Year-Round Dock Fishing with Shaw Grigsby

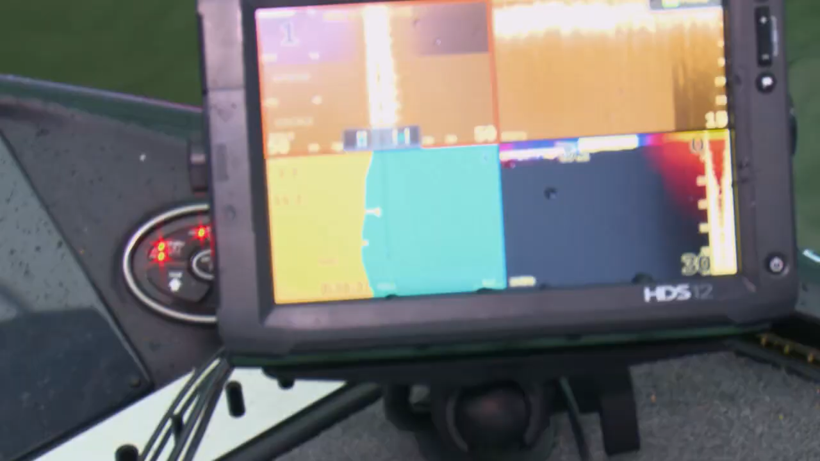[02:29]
these are real shallow skinny docks a lot of grass a lot of vegetation when
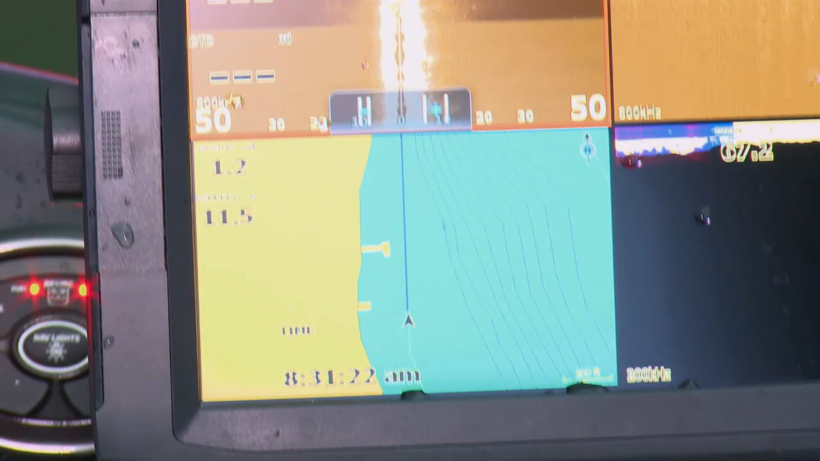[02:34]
I get right up here and I can just move this down and show you that right here where these
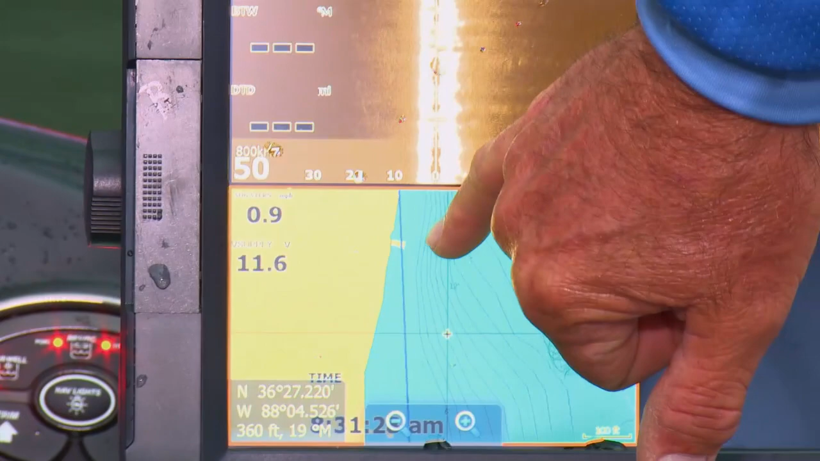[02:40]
contours get close and I get a couple docks right here right next to the deep water that's probably
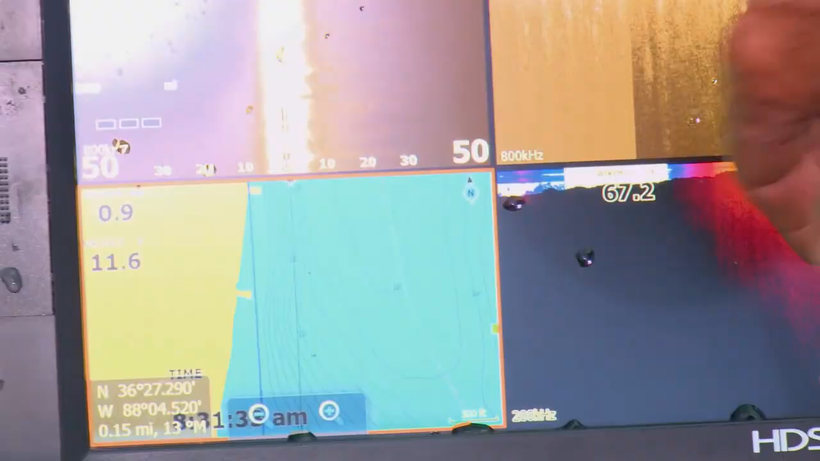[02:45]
where I'm gonna find them just watching your electronics can tell you is this dock deep is it shallow